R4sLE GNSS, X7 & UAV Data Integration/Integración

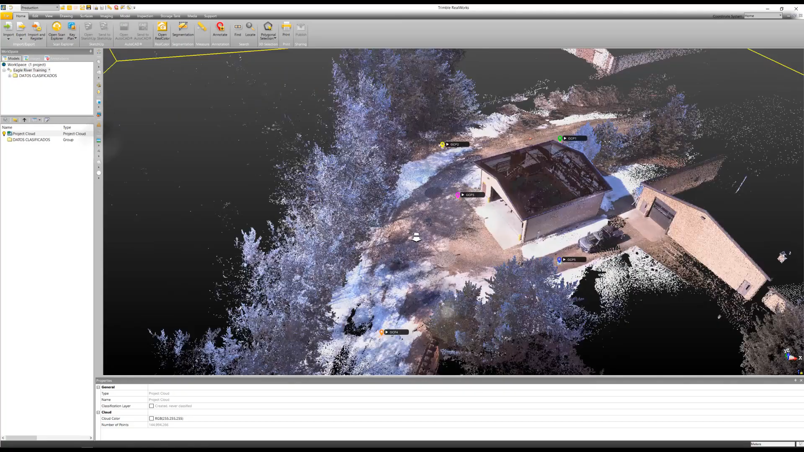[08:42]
Ahora, si volvemos a Trimble Real Words, podremos exportar nuestra nube de puntos a nuestro software Trimble Forensic Review.
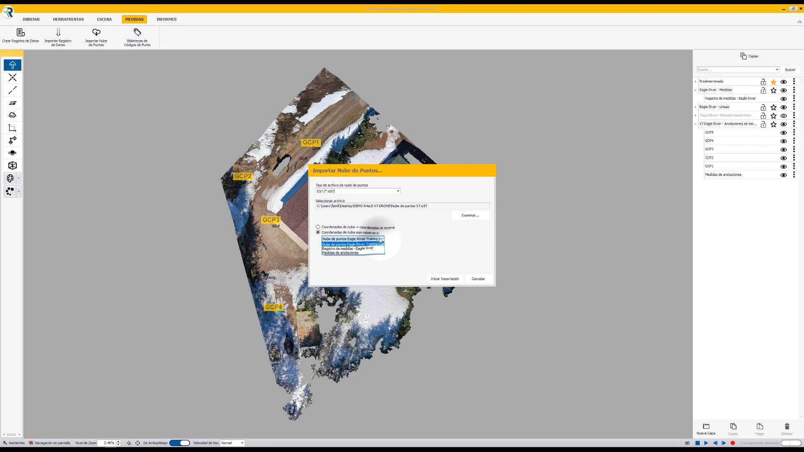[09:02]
seleccionamos coordenadas relativas a las anotaciones de medidas que son las que tenemos cargadas con el X7, iniciar importación. Damos terminar.
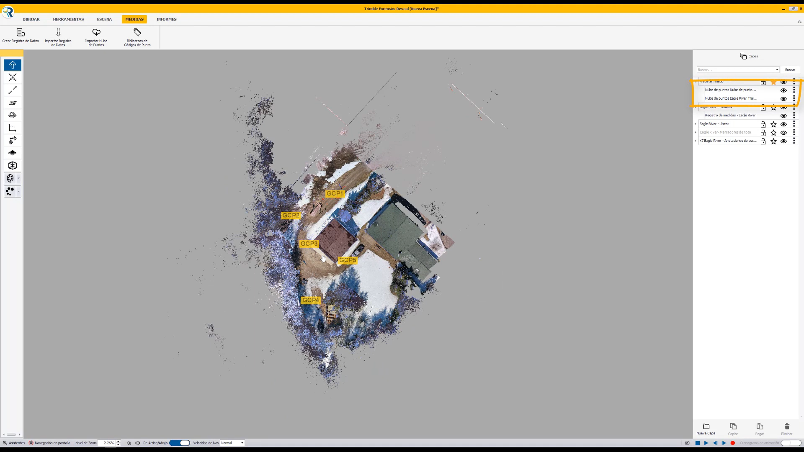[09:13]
Ahora nuestra nube de puntos de nuestro escáner X7 se ha cargado y está correlacionada con nuestra nube de puntos de drone.
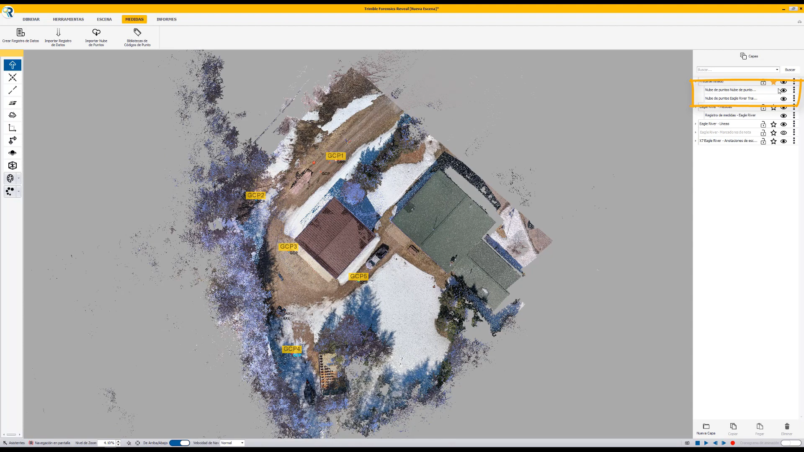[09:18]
Me gustaría resaltar en este vídeo como la integración de datos ha sido de una manera correcta,
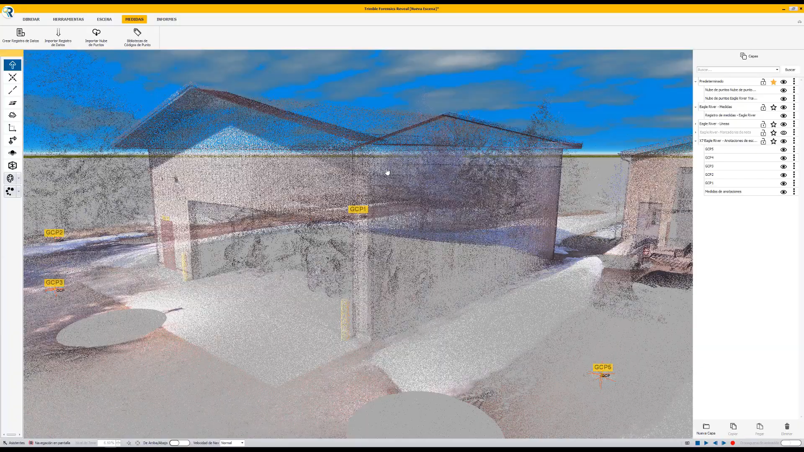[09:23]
como cuando nosotros integramos datos de un láser
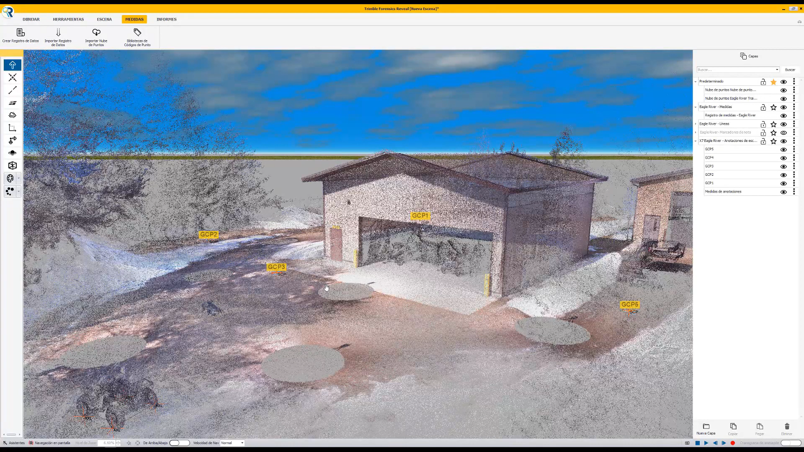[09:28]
escáner terrestre con una nube de puntos de un drone, podremos obtener información complementaria.
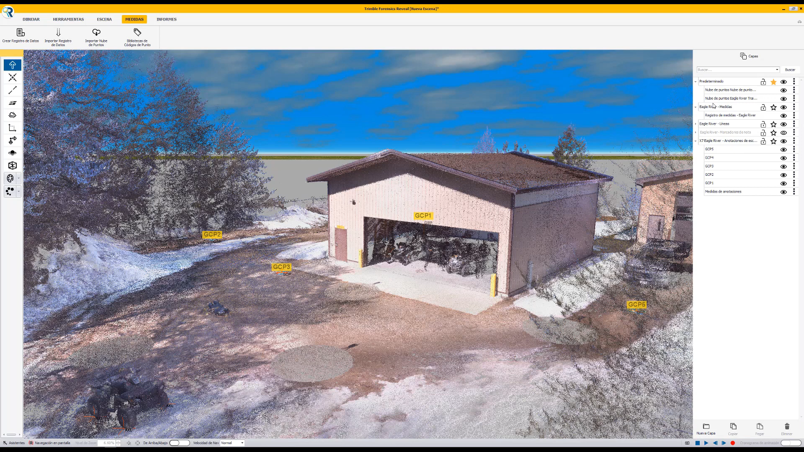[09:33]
Al final, solo me queda decir que ninguna tecnología es excluyente, sino todas se complementan. Cada una tiene su especial aporte y cada una puede proveernos
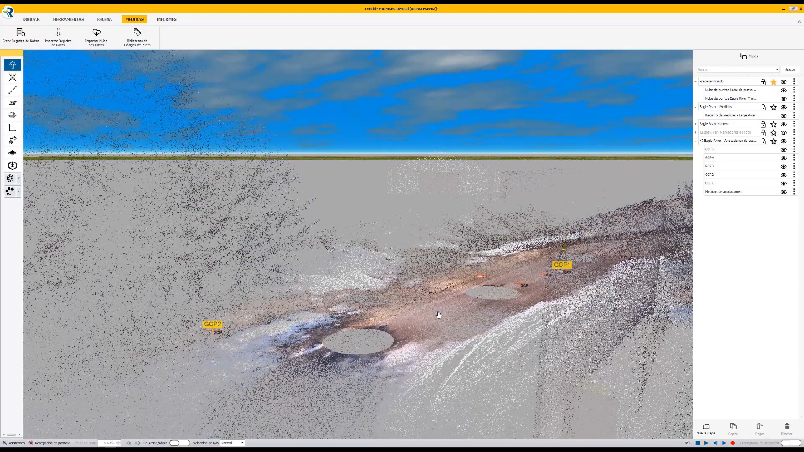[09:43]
a nosotros información útil para tomar decisiones. En este punto también me gustaría resaltar estas dos herramientas. Una, el modo de color del escaneo, donde podríamos cambiar dentro de las diferentes opciones que encontramos acá.
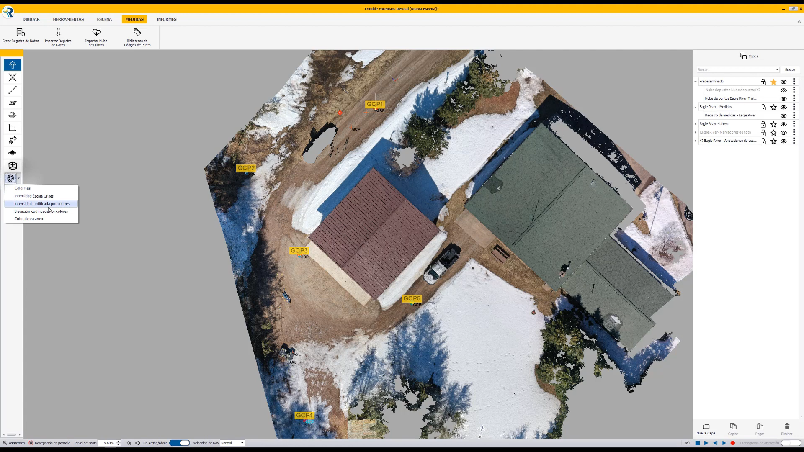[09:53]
Una de ellas, la intensidad codificada por colores. Esto puede ser muy útil si queremos identificar alguna sustancia sobre una superficie homogénea o,
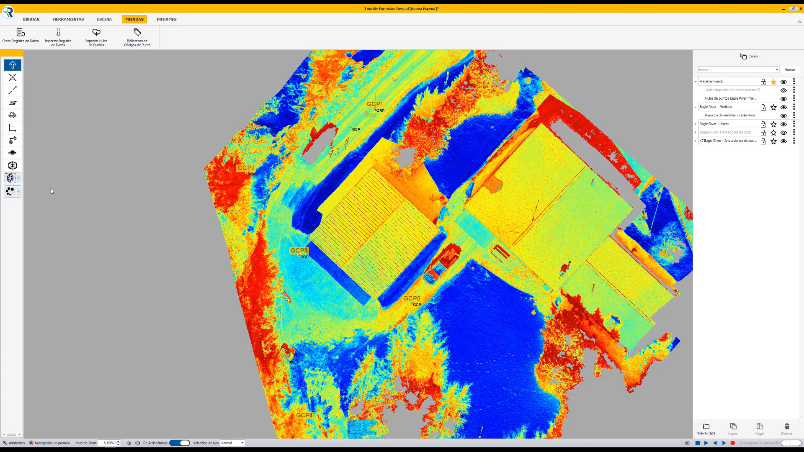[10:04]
por ejemplo, si queremos utilizar la codificación por colores basada en una elevación.
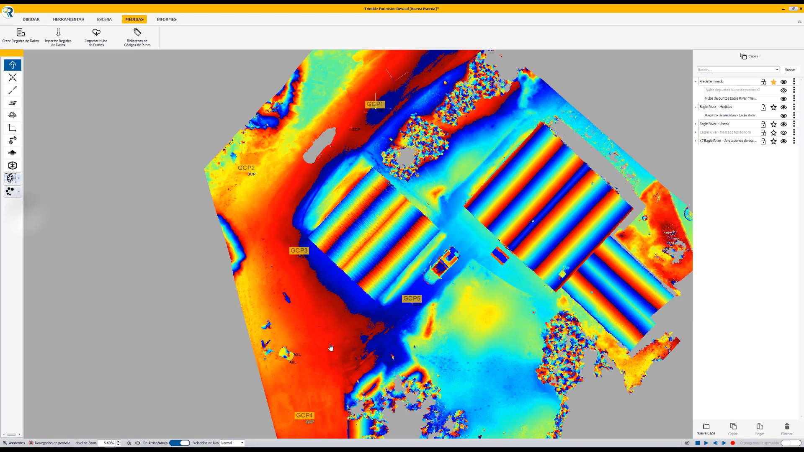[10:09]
Ahora, esta otra herramienta también es muy importante porque nos permite cambiar el tamaño del punto.
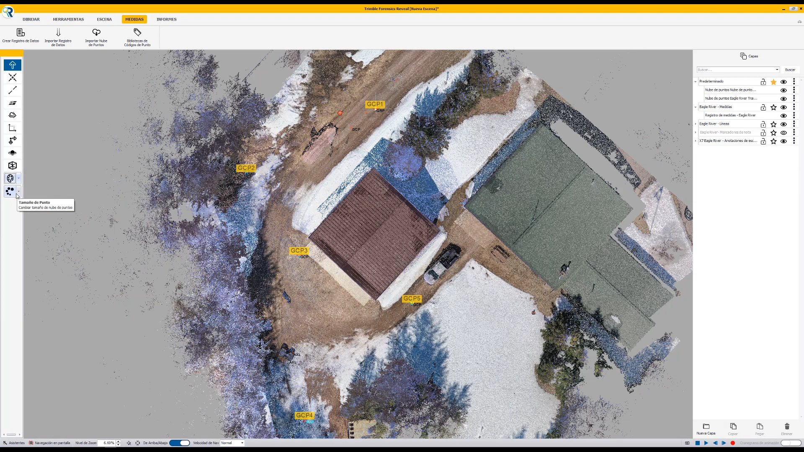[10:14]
Ejemplo, si vamos a nuestra vista 3D y nos acercamos a nuestra área de interés y apagamos, por ejemplo, la nube de puntos del X7 y cambiamos el tamaño del punto,
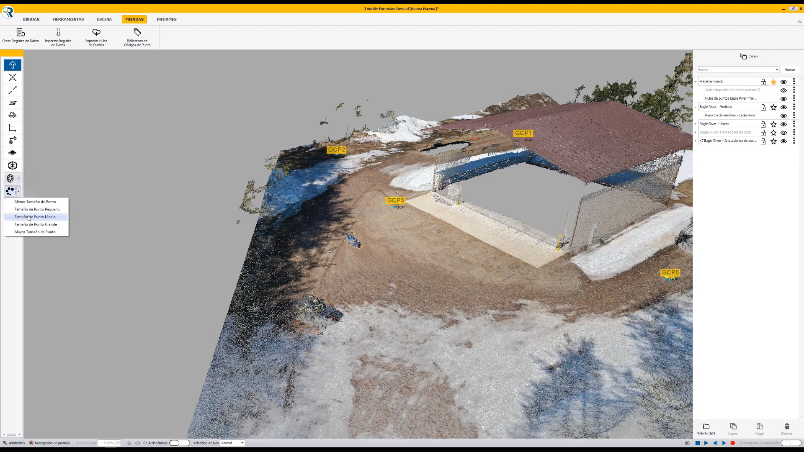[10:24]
la definición de algunos datos gráficamente va a ser un poco más explicativa. De esta misma manera, lo podremos hacer con la nube de puntos de nuestro escáner láser X7.